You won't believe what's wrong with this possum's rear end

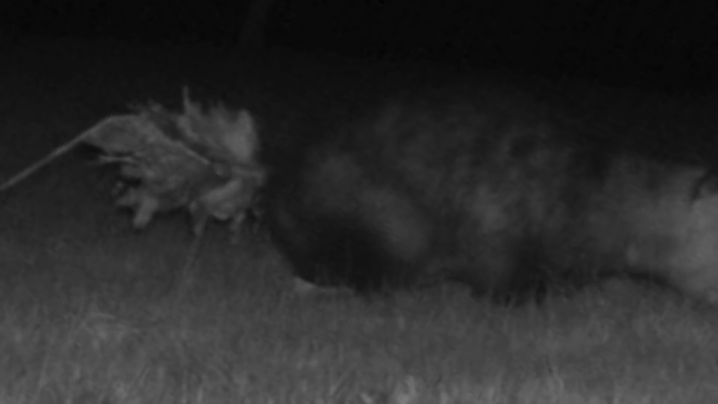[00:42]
Oh, I remember when we first saw this picture, we were just kind of surprised and a little bit shocked. Like what is going on with this possum's rear end? Right. So it definitely looks like it's like explosive diarrhea or some kind of tumor coming out of this.